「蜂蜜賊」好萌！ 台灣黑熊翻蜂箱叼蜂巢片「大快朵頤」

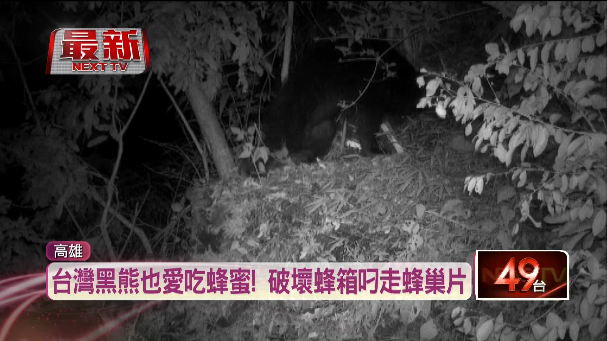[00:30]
有大群蜜蜂聚集黑熊还是叼着蜂巢片跑到上坡处大块躲移蜂农在发现蜂箱遭到黑熊破坏后立刻向林业署通报那确实有发现黑熊的排遗